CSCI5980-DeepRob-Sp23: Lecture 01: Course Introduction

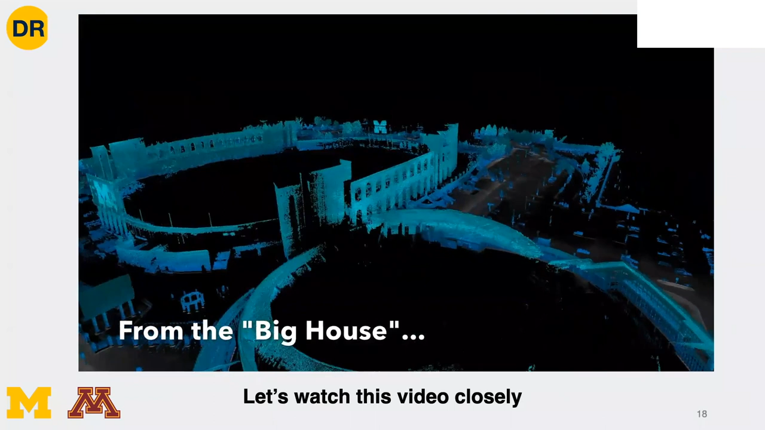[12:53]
generated using LiDAR mounted on a self-driving car.
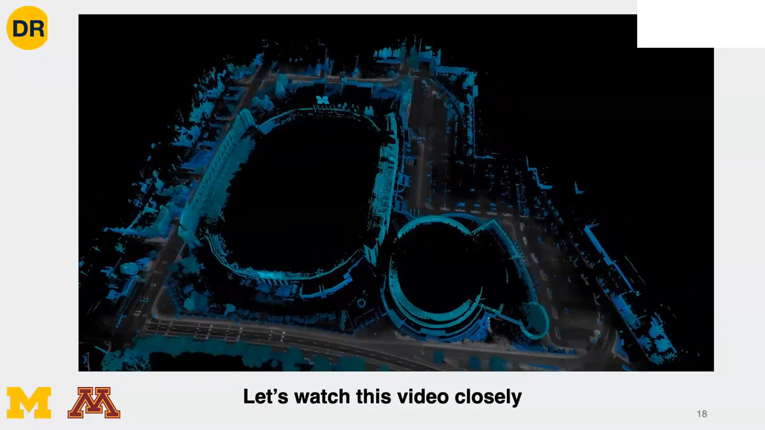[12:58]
And this is actually Big House in Michigan. It's a stadium, football stadium.
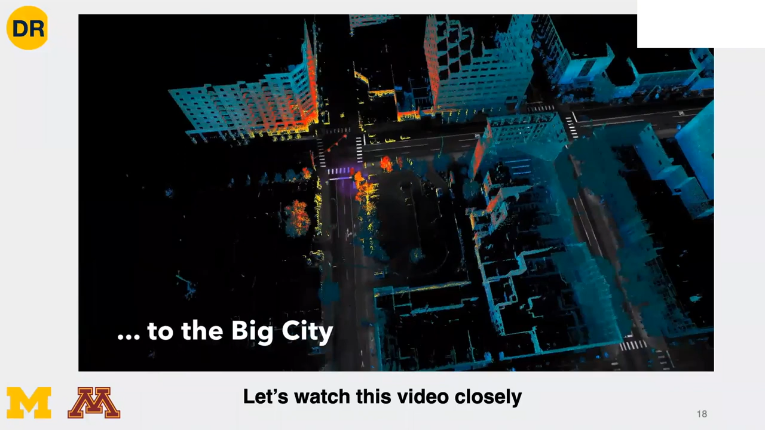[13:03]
And what you'll see here is the car being localized on the original map that was collected earlier.
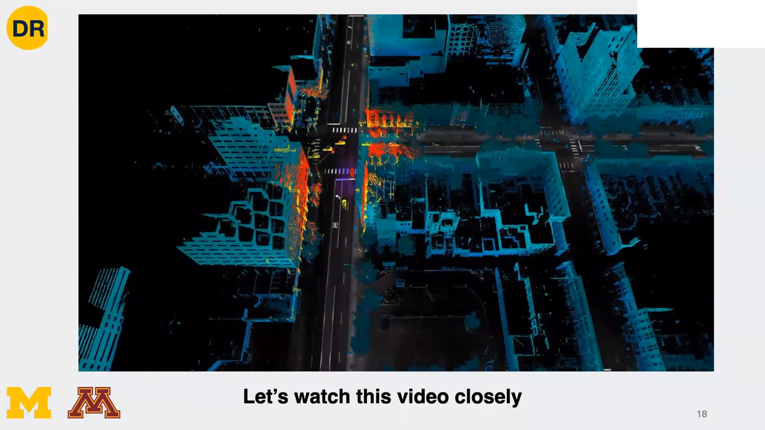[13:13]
So they have stitched the map together, similar to what you probably have heard of in SLAM and stuff. And what is happening here is localization. And if you pay attention,
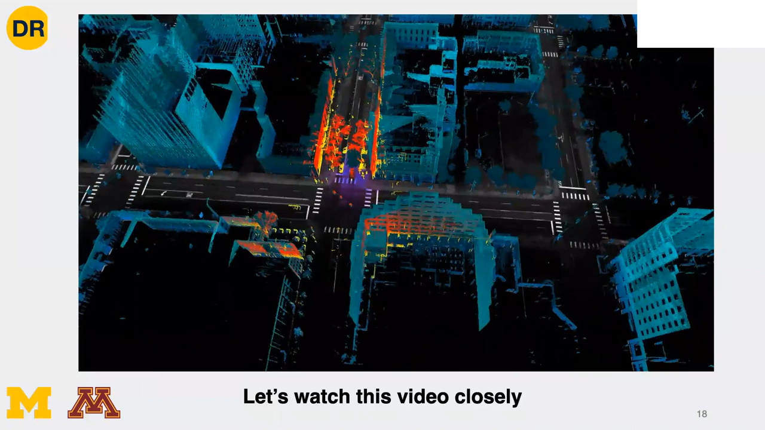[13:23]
you can see that the sensor has the ability to get data of the environment. For instance, you can see the trees. The intensity also gives you the markers on the road. And you can also see the bike list going across the street, right? So we have come to a point where there are sensors which are very sophisticated and algorithms that are like standardized to some extent that we are able to realize the self-driving cars. And right now, the biggest bottleneck or biggest thing that people are figuring out is the corner cases, right?